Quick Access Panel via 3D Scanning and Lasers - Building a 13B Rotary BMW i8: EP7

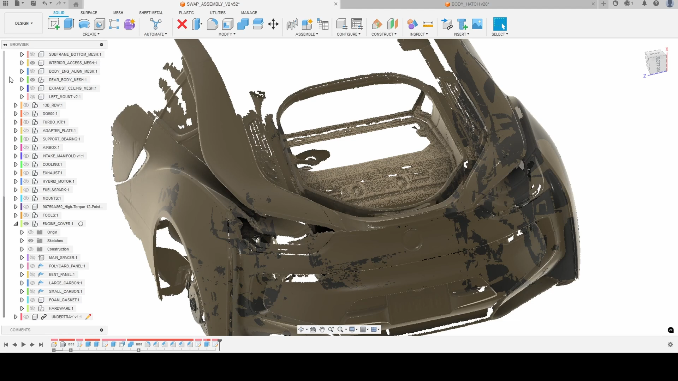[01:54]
As usual, this design starts with a 3D scan. If you caught my previous video about utilizing the Einstar and some of the tips and tricks, you'll know that you want to do this in sections, so we can get rid of that. We just have the small section of the interior access panel with a higher resolution,
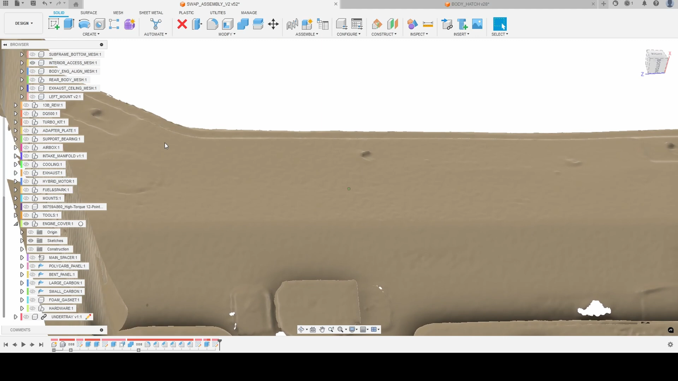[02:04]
much more detailed than we would want for the full body. And you can see here an example where a typical structured light scanner will tend to struggle a little bit around the holes.
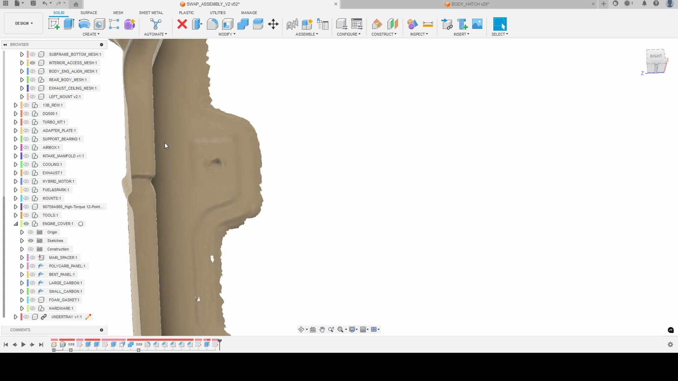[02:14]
You'll lose a little bit of definition, but it is still more than enough to get an accurate placement,
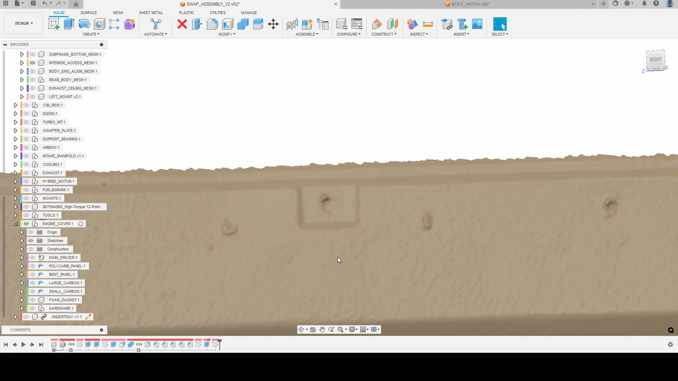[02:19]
which we're going to use for designing our cover.
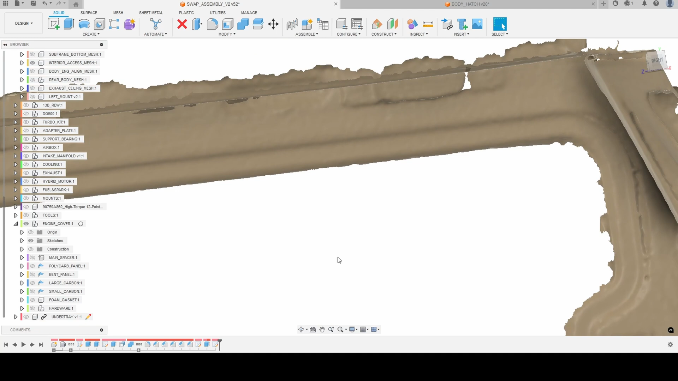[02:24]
So this cover is going to be designed in a sandwich construction. There's going to be multiple layers to it, the first of which is a 3D printed spacer,
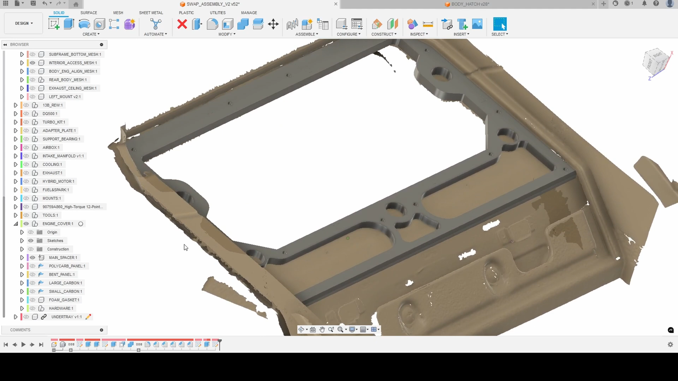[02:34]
and that's going to take up most of the area in between the body panel and the top of our interior panel. We still have some gaps to address, which will get filled up by additional components. The next layer to our sandwich is a polycarbonate panel.
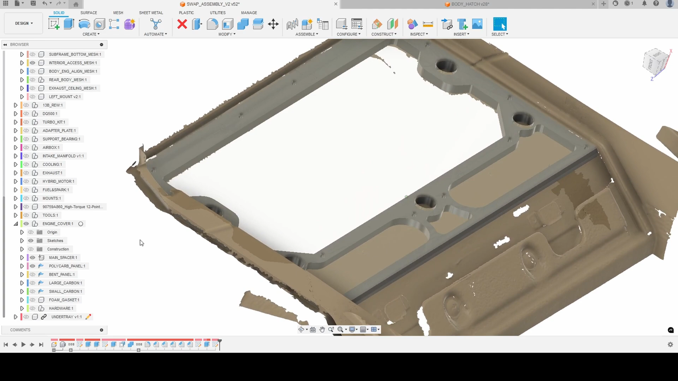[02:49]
This is going to function as our viewing window to the engine bay.
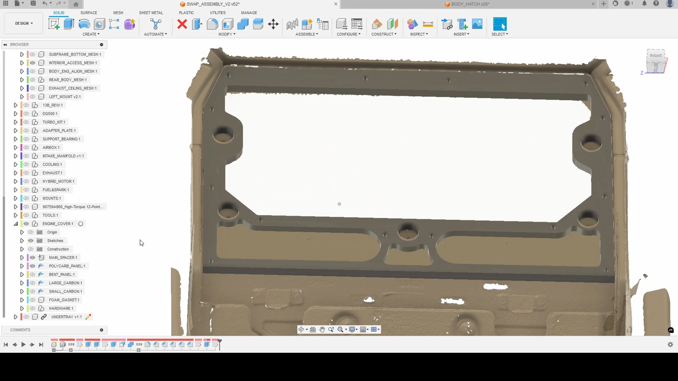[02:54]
This is also a little bit less than a quarter inch thick. This is the thickest size of polycarbonate that SendCutSend offers.
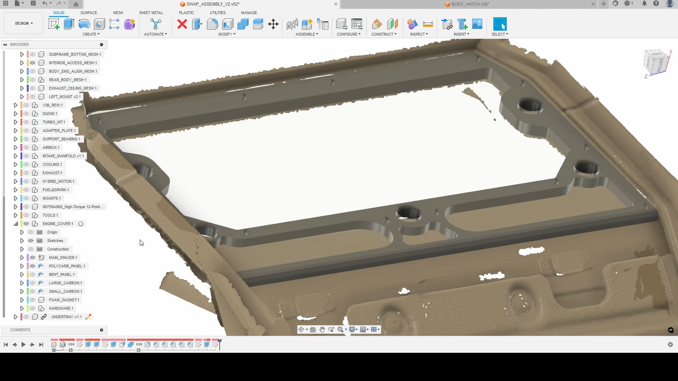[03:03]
We chose this because it would be less likely to vibrate and or sag. Polycarbonate is quite heat resistant, but we want to make sure it was as robust as possible.